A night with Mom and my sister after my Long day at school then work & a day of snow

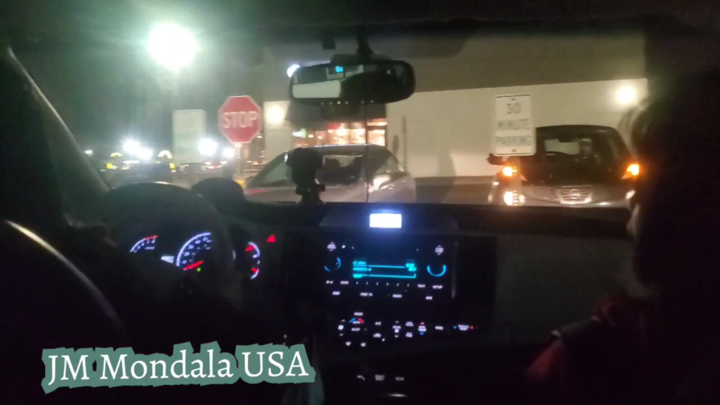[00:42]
Yes. Well, we're driving home and I'm gonna videotape you driving home. They're all coming back to the gym. Yeah, because you're just, oh, what are you doing?
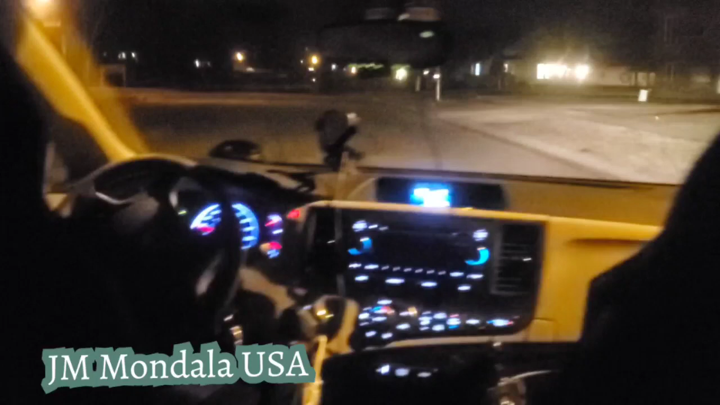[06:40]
videotaping Ati driving. Yeah. But it's dark. There's snow on the left side. And then on Tuesday it's gonna snow more.